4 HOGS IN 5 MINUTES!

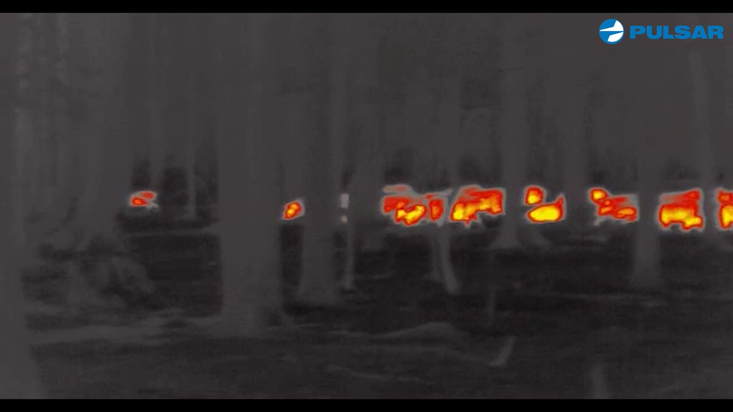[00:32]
Some of these ranches are so overpopulated with hogs and you would never think it during the daytime because you can't see them but at nighttime they
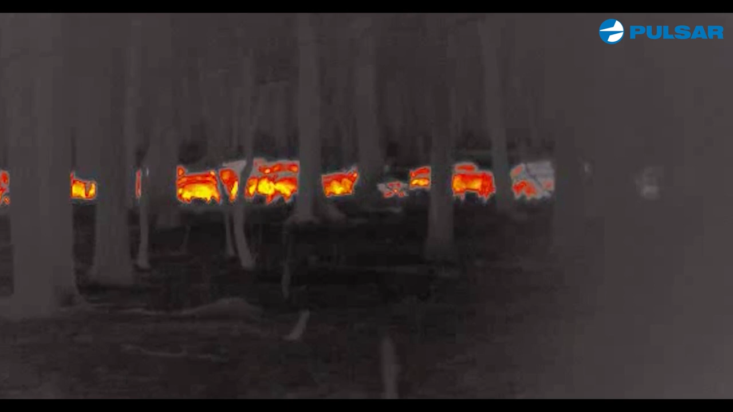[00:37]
come out and it's like armies like gangs walking around they are everywhere and they have to be controlled.
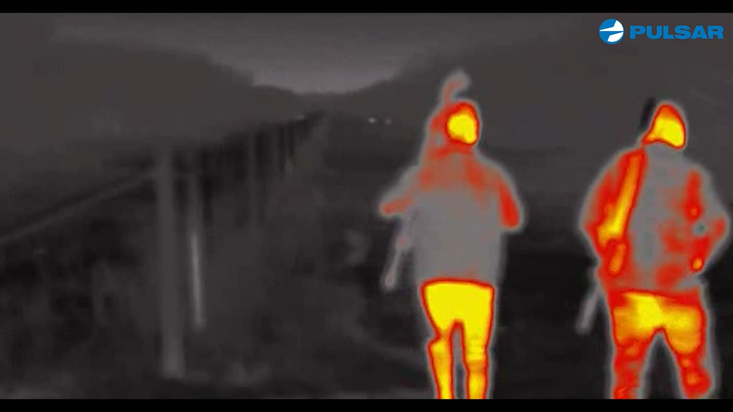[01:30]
So the cool thing about the Pulsar units is I tell people look I can see a field mouse at 300 yards.
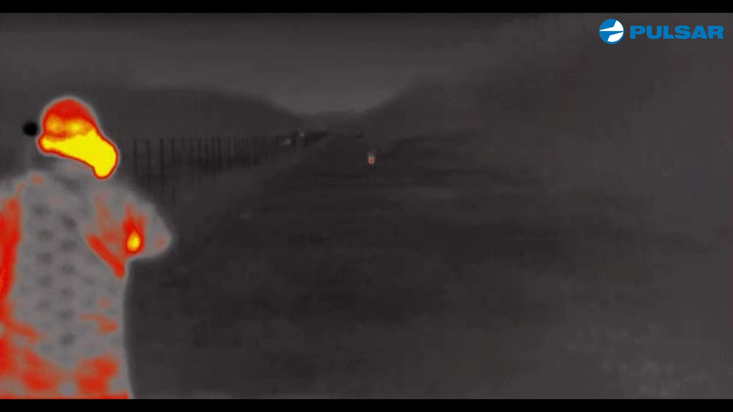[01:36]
In other words you can see a long ways off and so the first setup was I mean
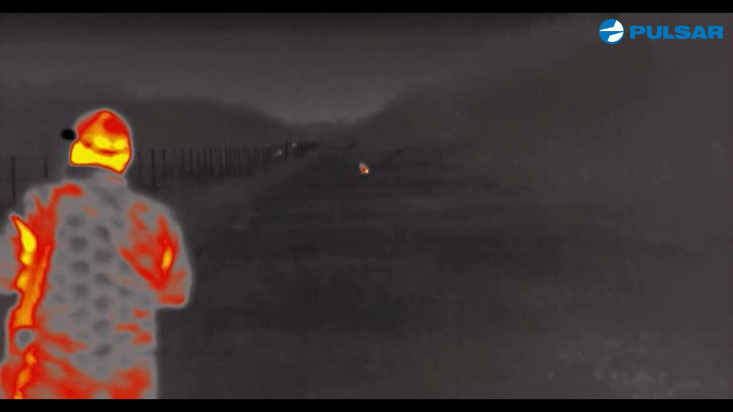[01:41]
they're
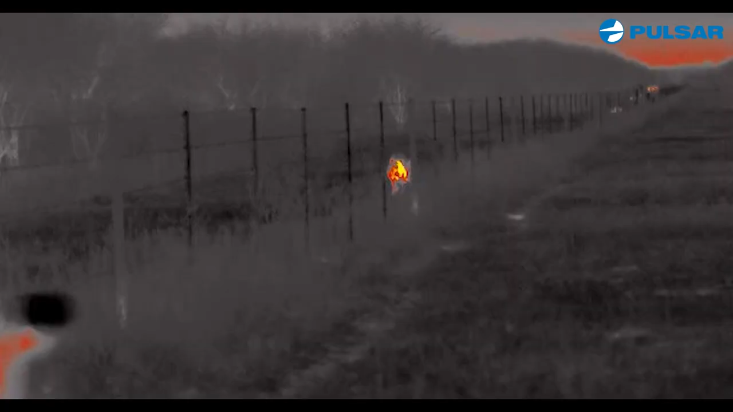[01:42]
big way down there way down there and the wind was perfect fence line on the side just
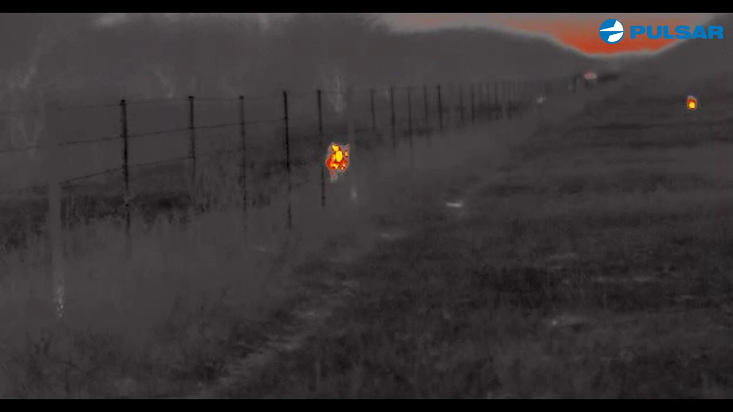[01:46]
sneak
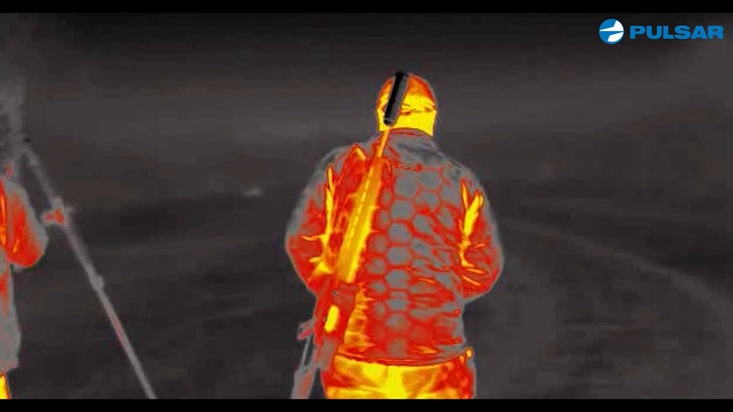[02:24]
So this engagement I mean it's like we're looking down the road and there's there's a lot of hairy targets down there but only one hog and my goodness it's a big hog.
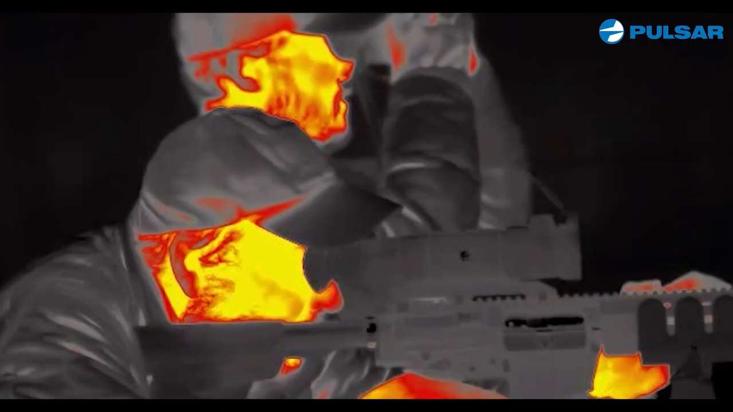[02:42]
Kofieger all right and I'm recording and I'm waiting and I'm sitting here thinking I'm very confident in my shooting ability I mean I'm rock solid but there's deer
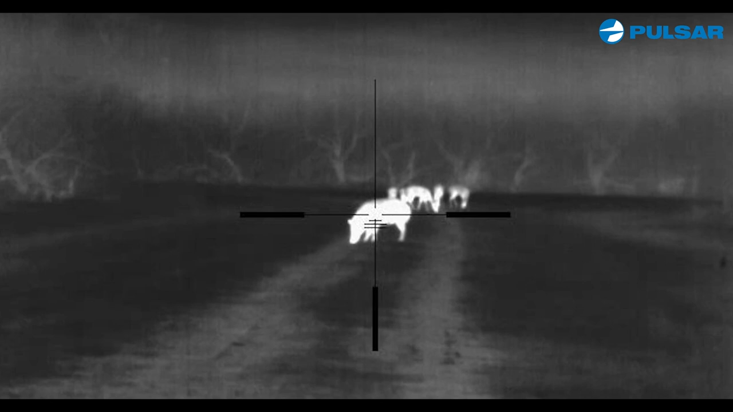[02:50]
behind the hog and so I've got to take my time and take my time until I'm absolutely 100 guaranteed without a shadow of a doubt when I
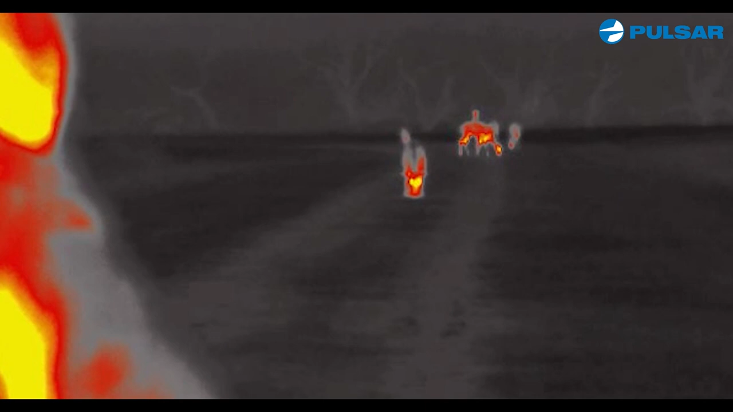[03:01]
make that shot the deer safe and I hit the hog
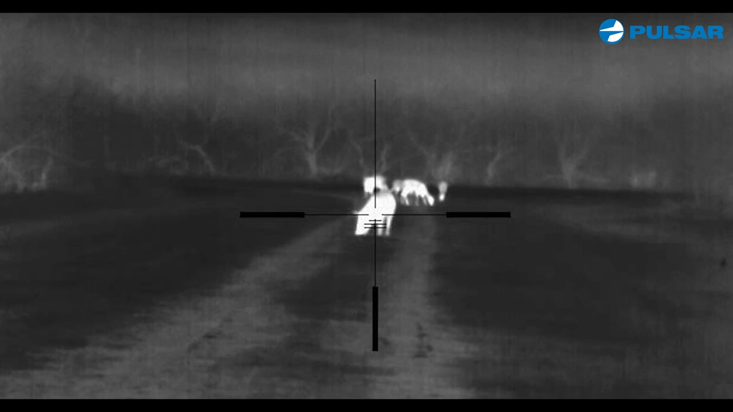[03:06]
and after I shoot he runs through the water
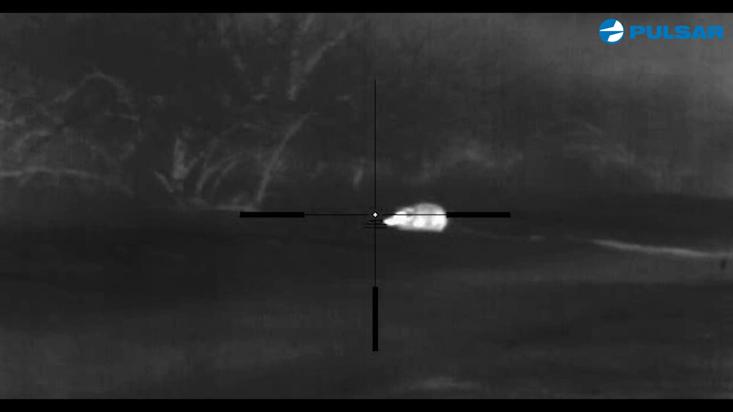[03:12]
and you tell me that that pulsar doesn't make it look cool
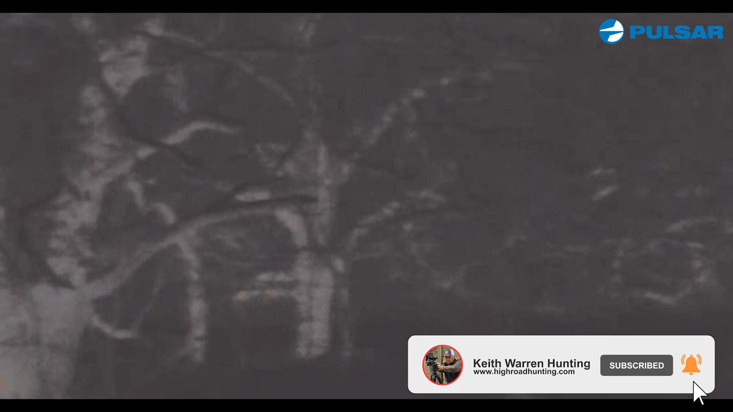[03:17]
that's pretty cool stuff huh that technology is wonderful these hogs right here are smart
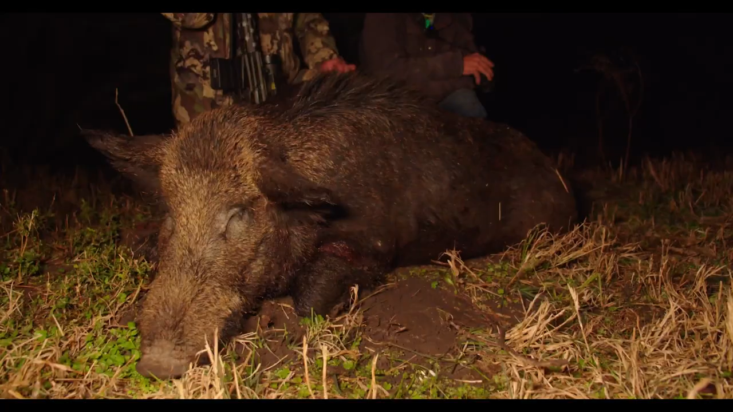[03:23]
and and the reason why we hunt them at night is because that's when they come out that's when they're vulnerable and
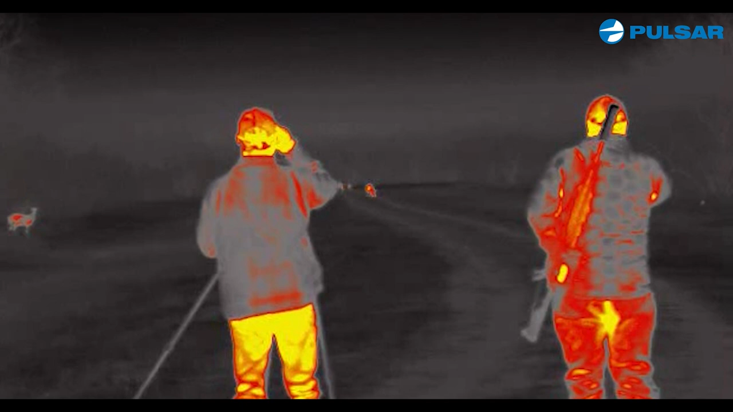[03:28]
with this equipment this pulsar gear I mean they light up like crazy now some of y'all may be thinking that was kind of a
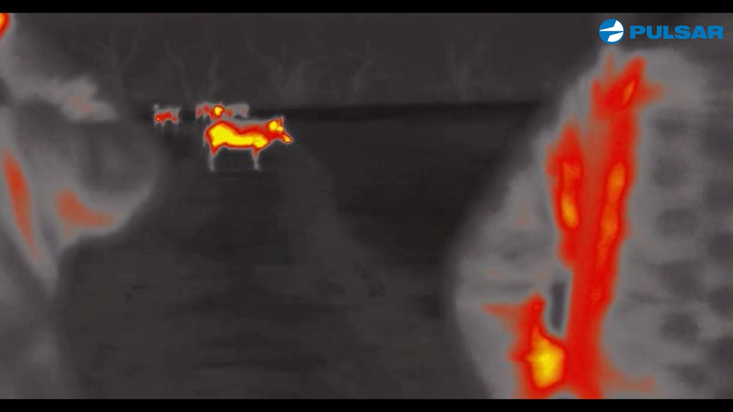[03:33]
risky shot to take with those deer well I agree that's kind of a risky shot but I waited
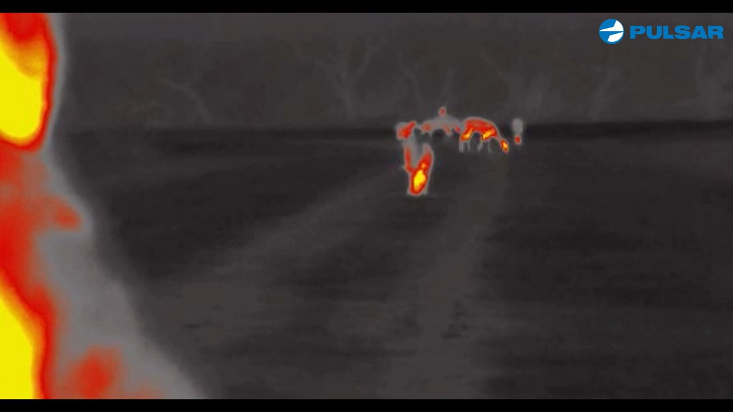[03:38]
and I waited and I waited until I was absolutely certain of my shot placement I mean I had the Kofieger sticks and I mean I'm absolutely dead solid and there was not
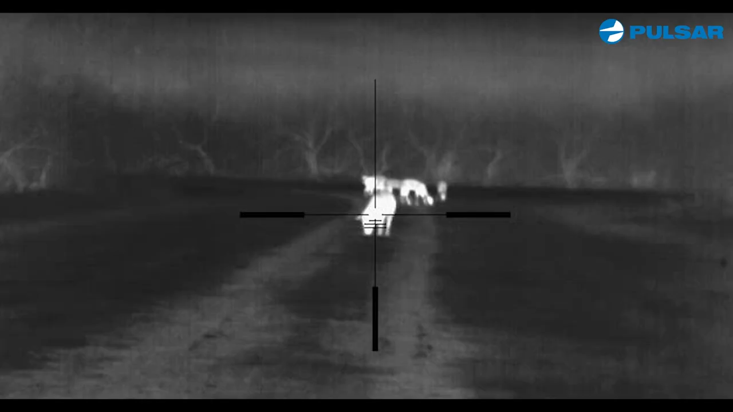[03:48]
a deer behind the path of the bullet I knew I could put it in him and anchor him and uh he didn't go far not far at all stay with us we're going to get
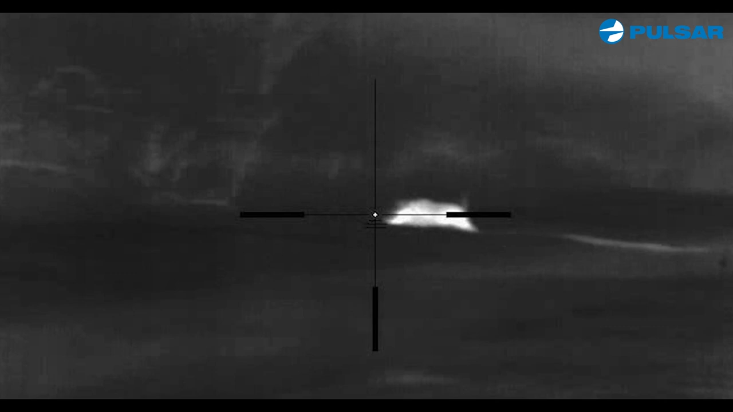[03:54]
busy mm-hmm thank you man that's good stuff right there
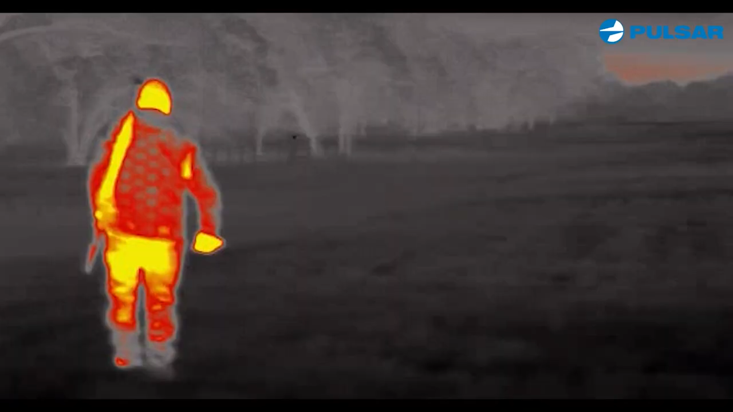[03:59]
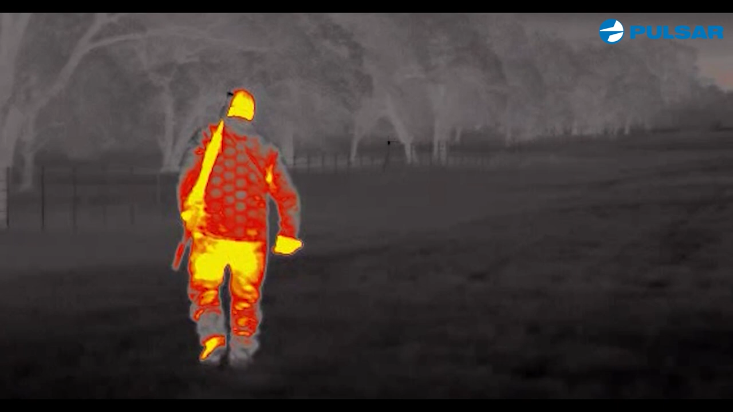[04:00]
so it's getting close to bedtime it's like Colin let's go ahead and head back and so we're heading back
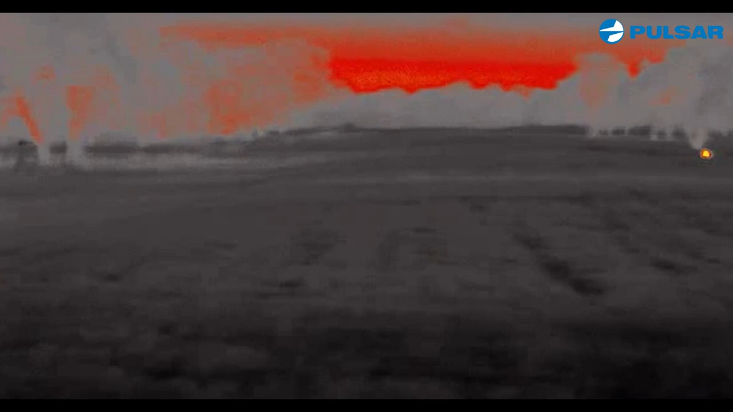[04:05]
and all of a sudden uh-oh we come across one more candidate and uh
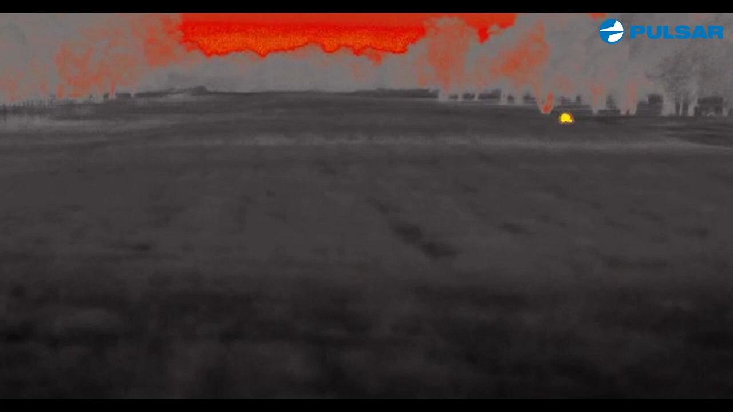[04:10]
and he's out in the open I mean this sucker and he has not a clue so
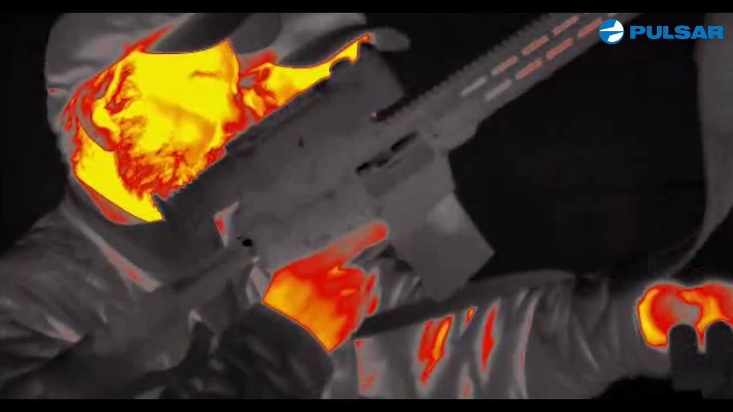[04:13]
take off after him and I guess we're making a little bit too
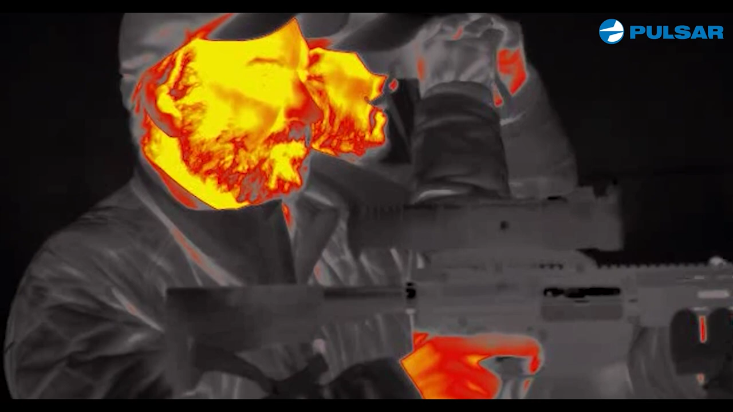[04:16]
much noise because as I was setting up this
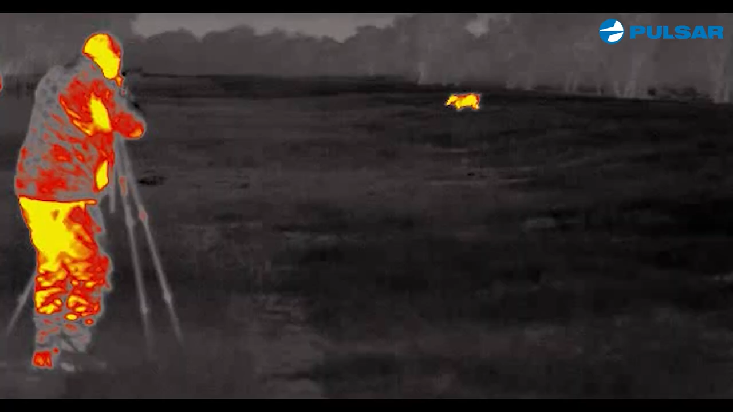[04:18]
booger starts to squirt out of there man he was like
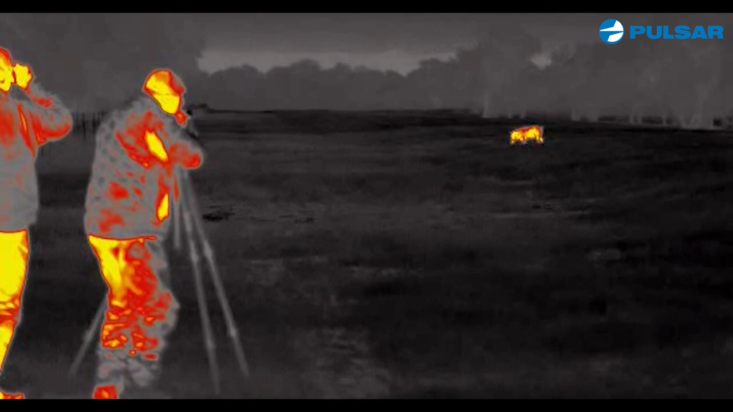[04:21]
going I
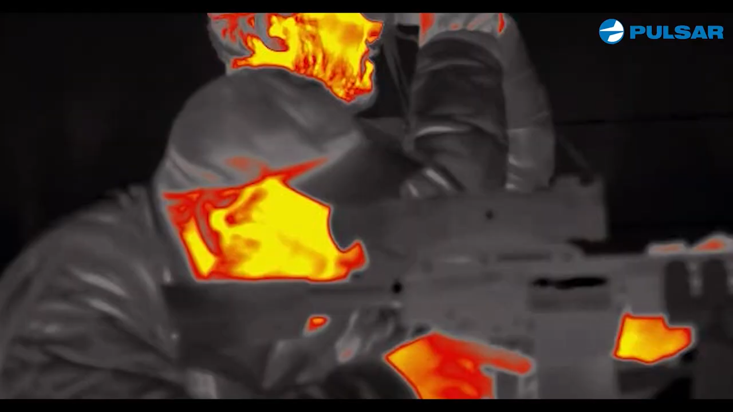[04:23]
had to stop that plan
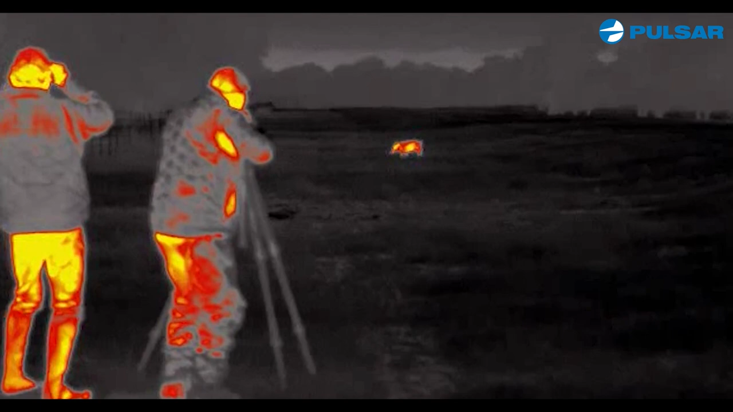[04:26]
so I don't know what was going on I mean I think the pig
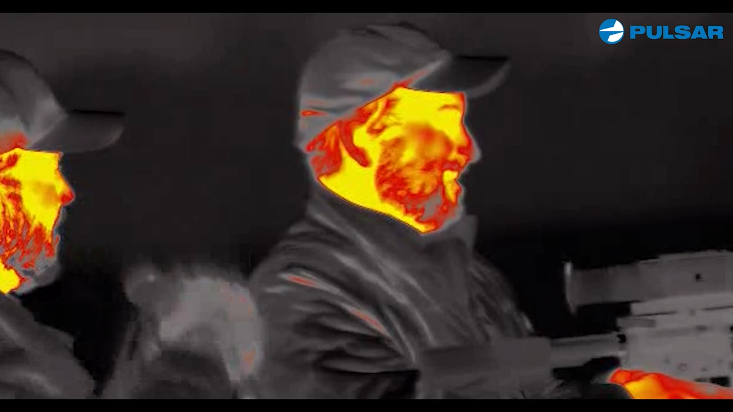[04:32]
thought huh is the boogeyman down there nah the boogeyman was out there
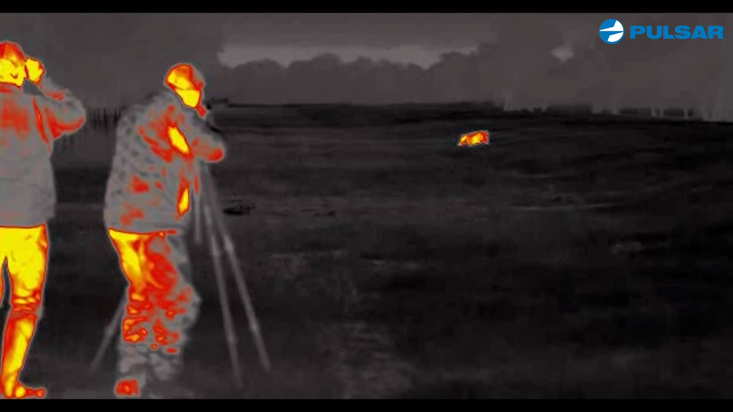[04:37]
the the hogs are seeing I mean we're doing pretty good on them